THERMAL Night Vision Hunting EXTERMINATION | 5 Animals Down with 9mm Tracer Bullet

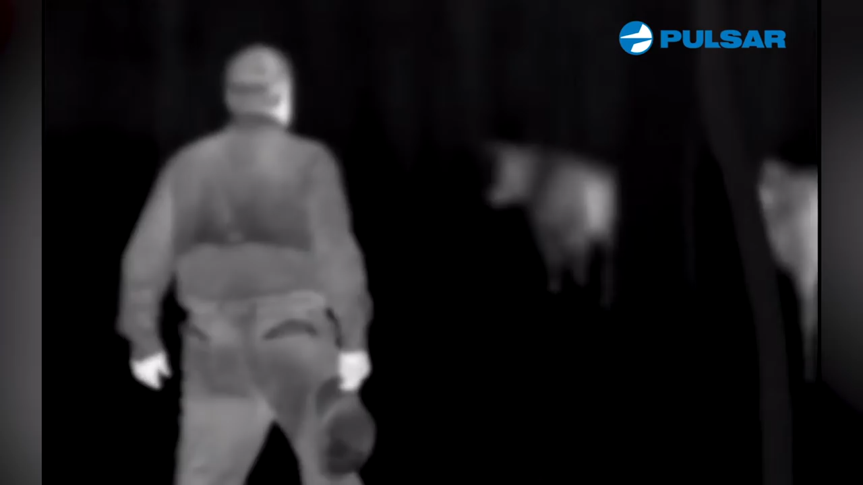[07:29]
And the cows wound up. I don't know how I spooked them off.
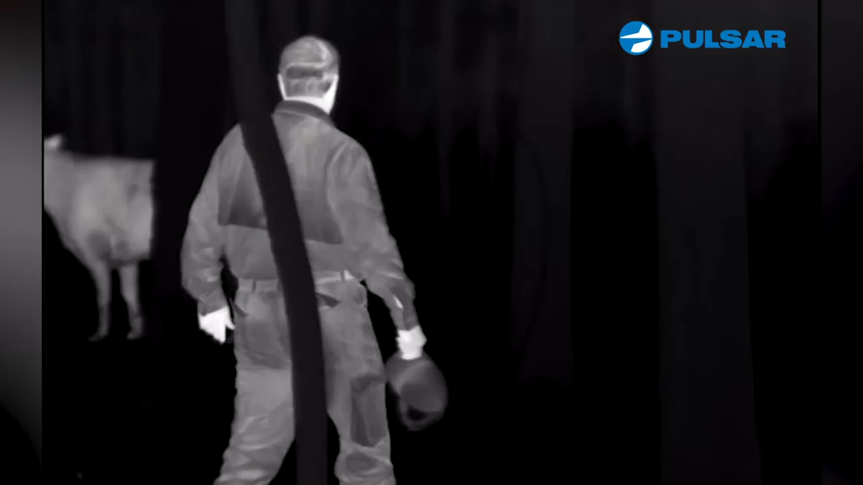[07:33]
And then they came back.
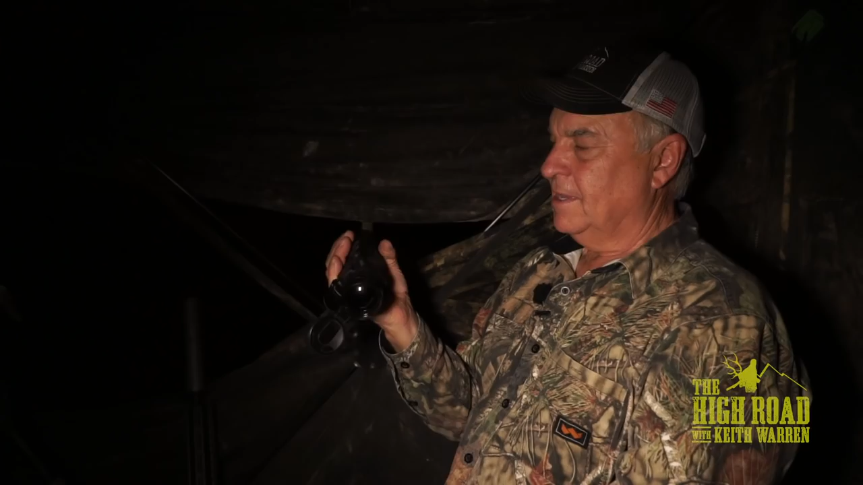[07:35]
And we're sitting there looking and looking. All of a sudden, there's a coyote. Holy smokes. I picked up a little carbine and put it out there.
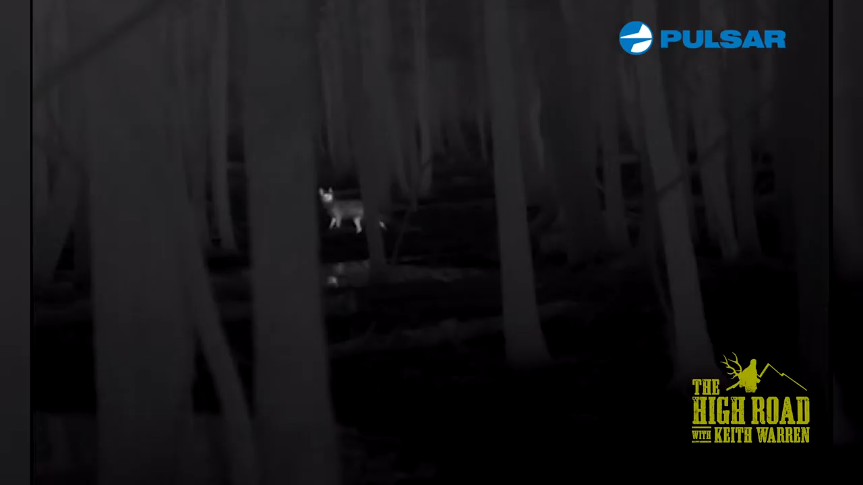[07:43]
I held right on him. Shot him. And that streak ammo smoked him. He spun around. He's lying right down over there. So I'll tell you what we're going to do. We're going to go in a little spot and stalk out here.
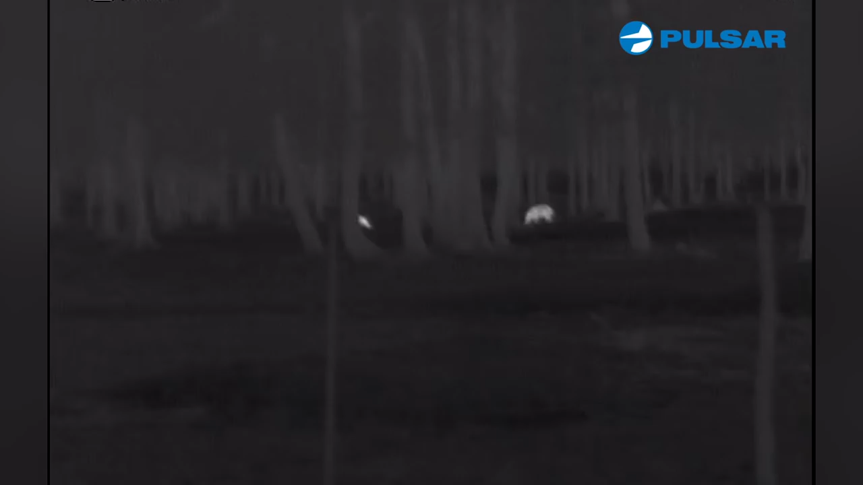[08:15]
There's two of them moving through the woods right there.
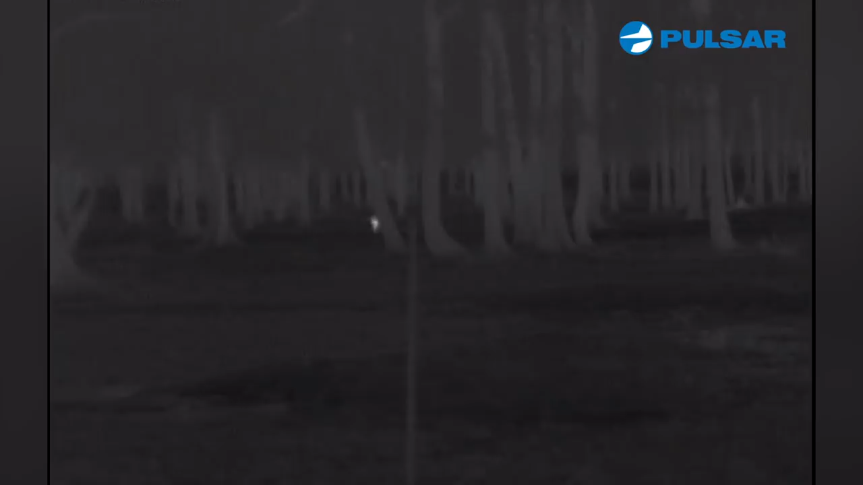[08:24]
Let's go ahead and get set up.